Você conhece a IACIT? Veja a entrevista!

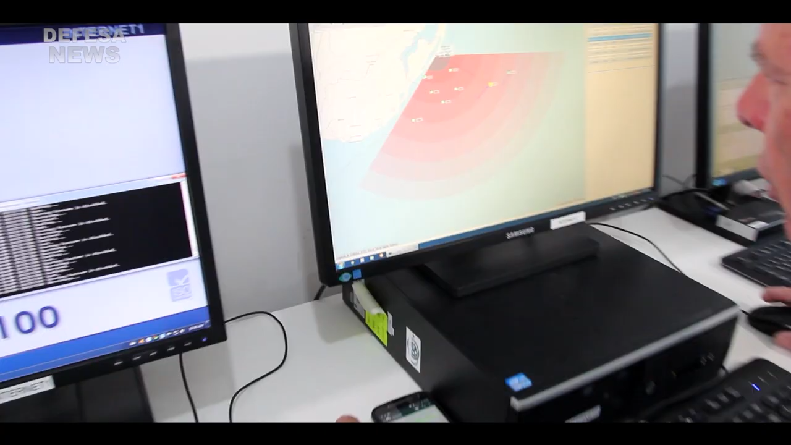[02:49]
que é um radar além do horizonte, capaz de monitorar toda a zona econômica exclusiva em tempo real, monitora todo o tráfego marítimo de superfície.